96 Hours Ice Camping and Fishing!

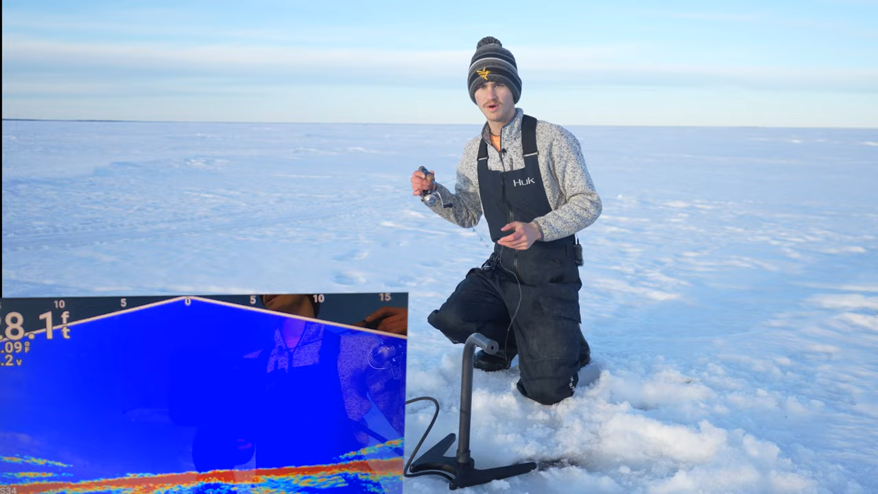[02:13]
We're in 28 feet of water. Not super, super deep, but it is definitely, definitely deep here. It is the prime sunset bite, so this is pretty much the best time I could be fishing right now.
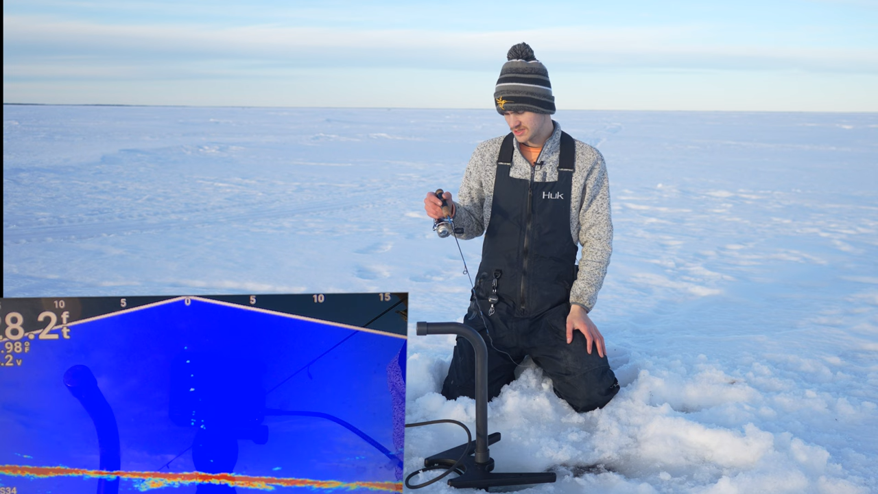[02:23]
The sun is literally going down as we speak, so I'm hoping for the best right here. We're on a little bit of a slight drop-off to start out at the first hole, but it looks pretty promising.
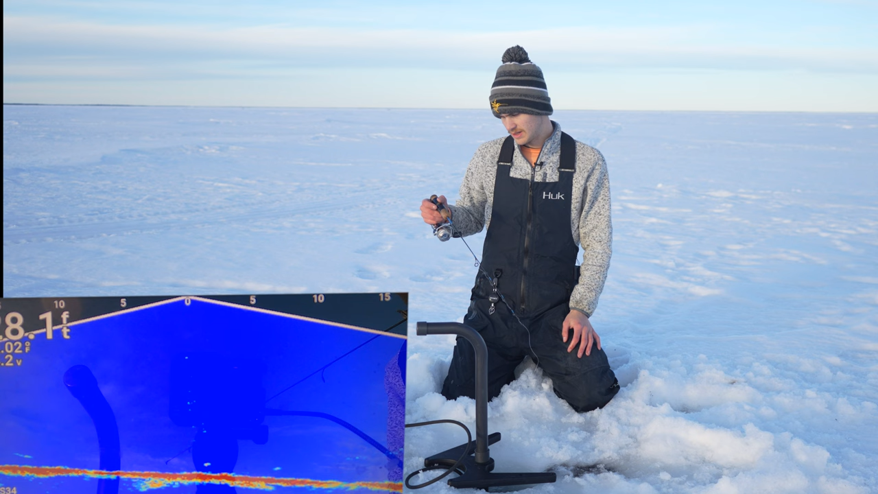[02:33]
I am seeing some movement down there below my bait, but those could be some little perch or any other smaller fish. Oh, look at this guy. Oh, yeah, here we go, here we go.
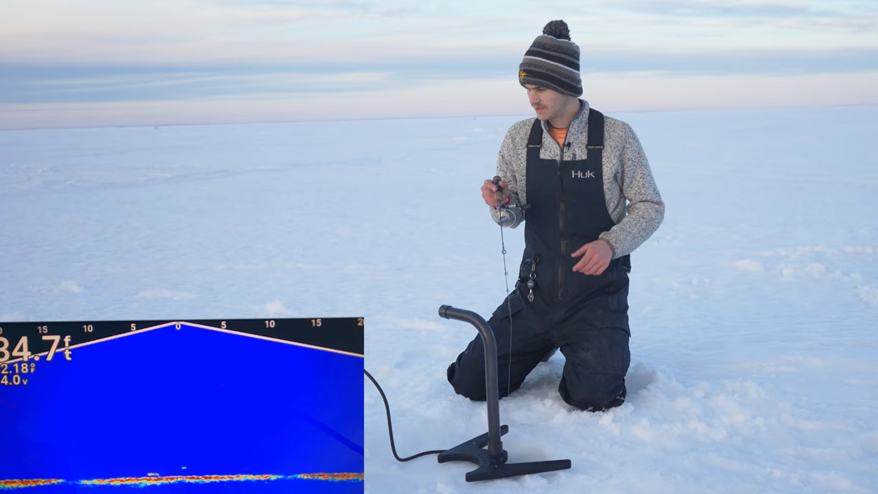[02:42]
Get up here, get up here. Got him. Got him. Little walleye. First one of the night, folks. That is awesome.
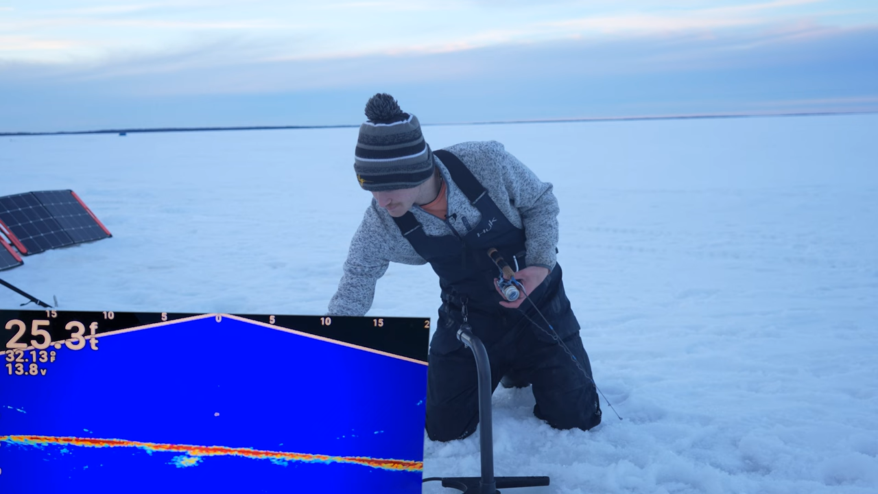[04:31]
25 feet. We're about 10 feet shallower than where we were before. I want to see if that makes a huge impact here. We're going to give it about five to 10 minutes at each hole. If I'm not seeing anything, we're going to keep moving. It looks like something right under me. Come on. Yeah, it's definitely a walleye. Can I get him to come up though? That's the question. Come here. He's not really wanting to turn too much. My guess is the majority of these fish are going to be a little bit shallower, around 20 to 25 feet around this time and to maybe a little bit after sunset. And after that, if any walleye are going to bite, they're going to be a little bit deeper.
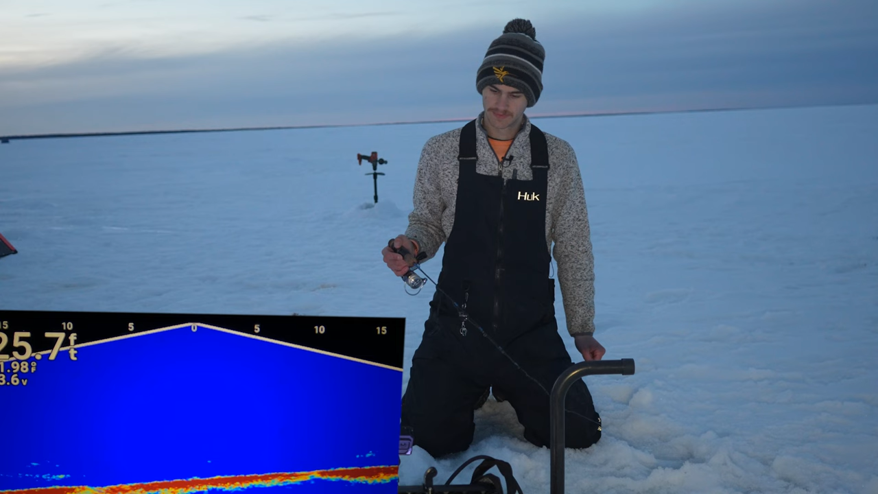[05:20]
I'm going to probably try to stick around the 28 to 30 feet range and stay there for the burbot and possibly some walleye before that time. I'm curious to see here if there's anything in 25 feet right now. Otherwise, we're going to move a little bit deeper. Yeah. Oh, here we go. Here we go. Get up here. Get up here. He's coming up. And let's see it, buddy. Got him. There we go. No, little guy. Oopsies. Pulled the live scope pole right off of there. Just a little guy. But he chomped it.
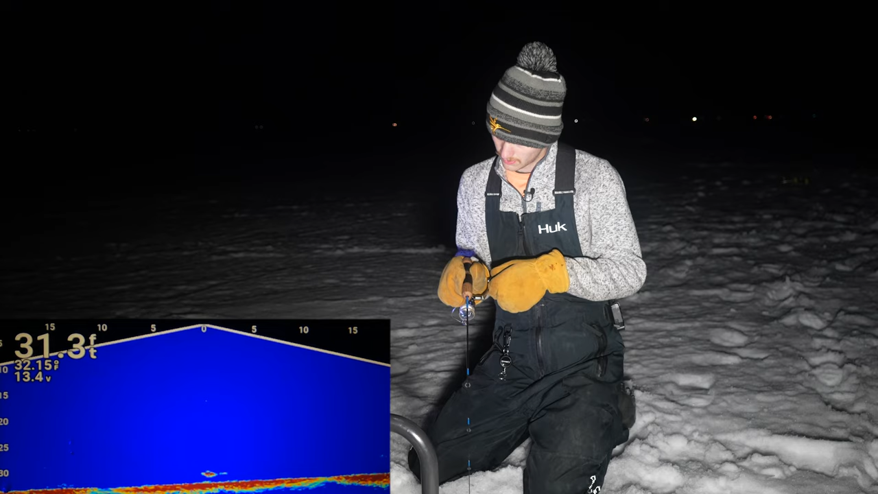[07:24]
Got him. Yep. Definitely a burb. Take that pull out. Slowly. Keep going. Keep going. All the way. Don't want to get it hooked. There we go.
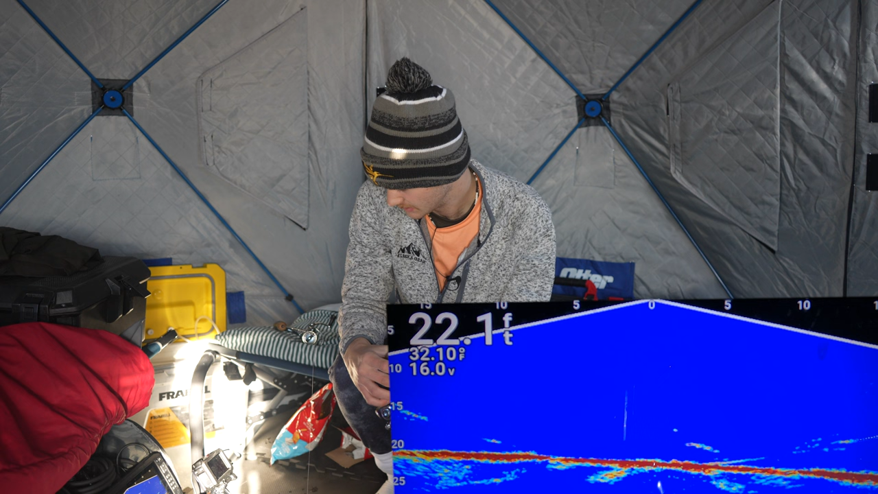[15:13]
On screen: depth 22.1 ft
He's on a dead stick. Can't tell which one of these rods he's about to eat. He ate. He ate. Got him. Heck yeah, man. Why is this thing? What's going on here? Oh no.
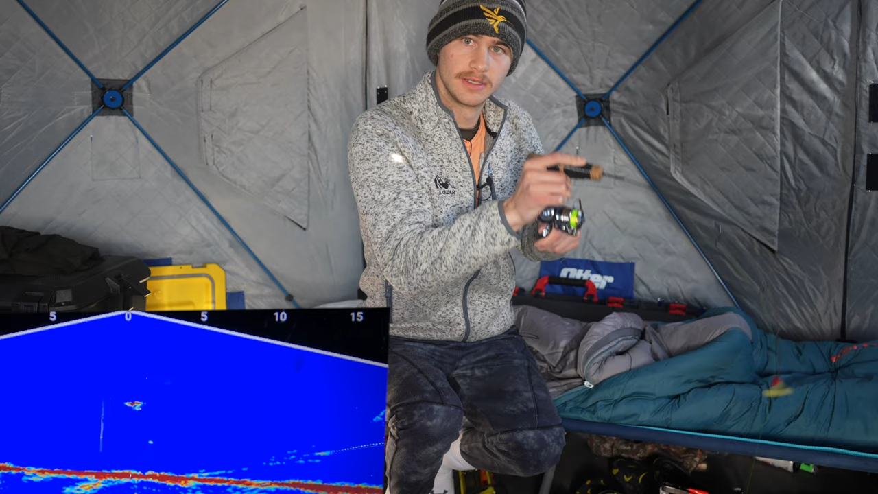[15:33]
What do you need to do? Let him work the drag. Yep, yep. What do you want me to do? Nothing. Okay. Now we'll do that. Pike. Pike, dude. Are you going or a little one? Medium. Should have known it's a pike.